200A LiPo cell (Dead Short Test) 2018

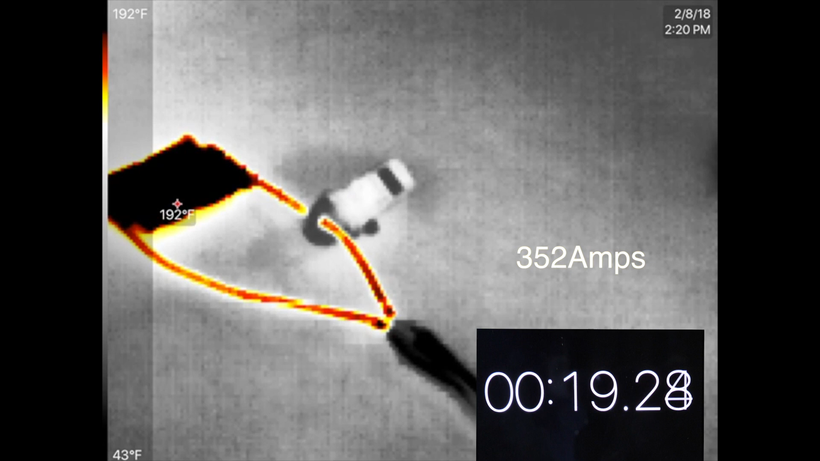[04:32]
On screen: spot 192°F, scale top 192°F, scale bottom 43°F
Into this test, 20 seconds, it's almost 200 degrees. Oh my gosh. At this point, I grabbed the camera and started changing my angle. Boom.
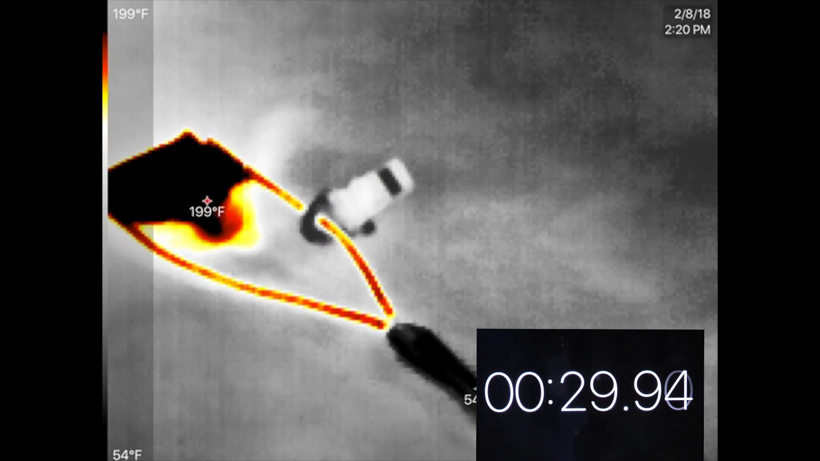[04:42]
On screen: spot 199°F, scale top 199°F, scale bottom 54°F
There we go. So around 30 seconds,
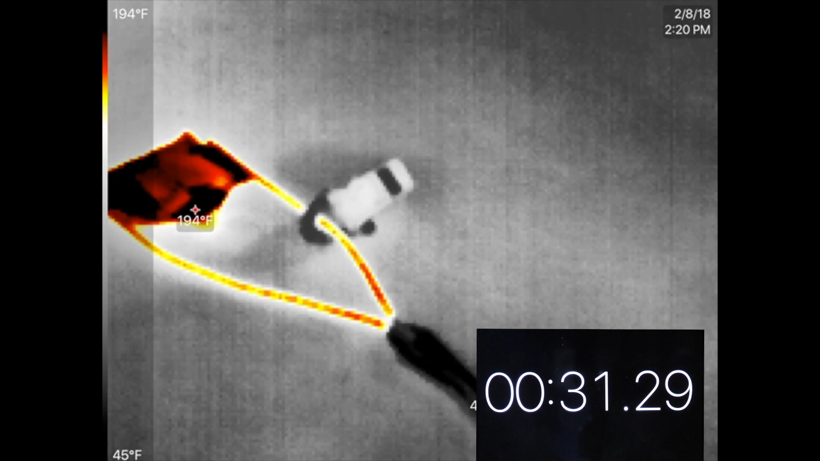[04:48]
On screen: spot 194°F, scale top 194°F, scale bottom 45°F
the cell exploded. I mean, it just puffed up.
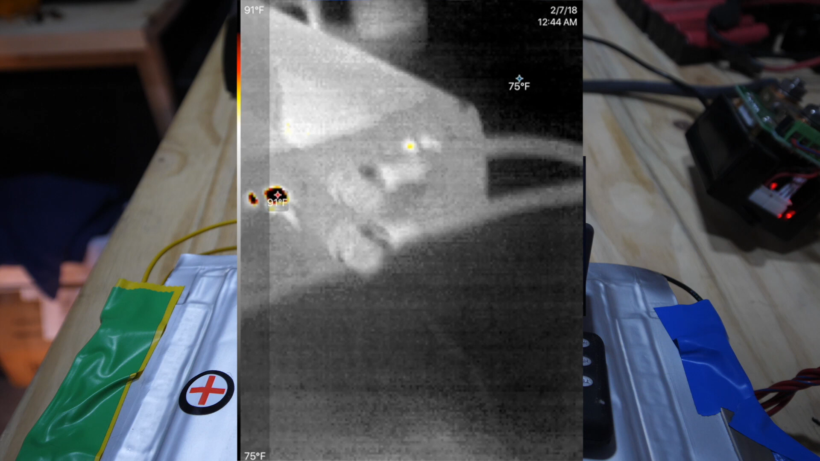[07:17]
On screen: scale top 91°F, scale bottom 75°F
That thing is hot over there.
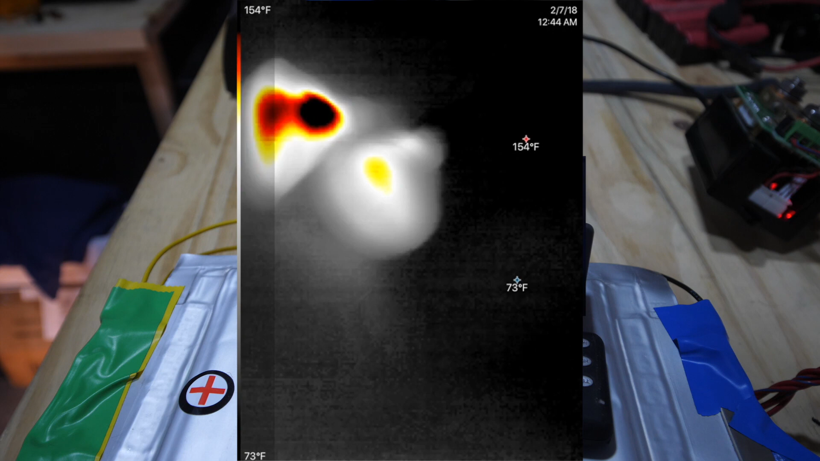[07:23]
On screen: scale top 154°F, scale bottom 73°F
Lights are hot. That thing is hot.
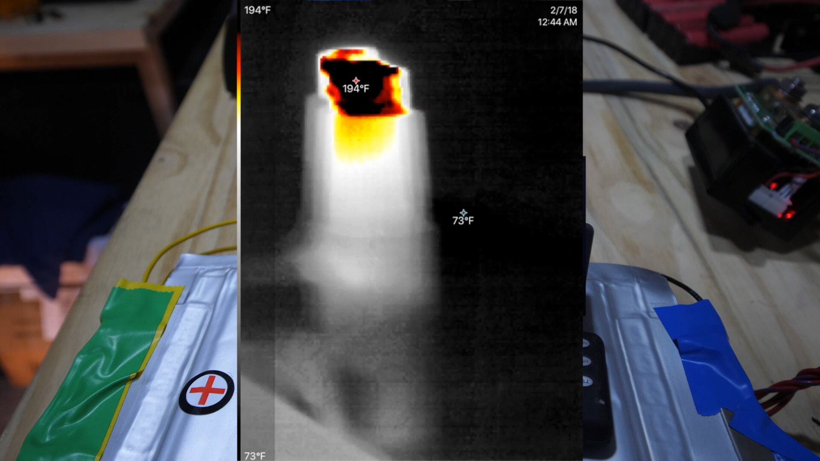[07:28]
On screen: max 194°F, min 73°F, scale top 194°F, scale bottom 73°F
Can we load it up more? Let's see.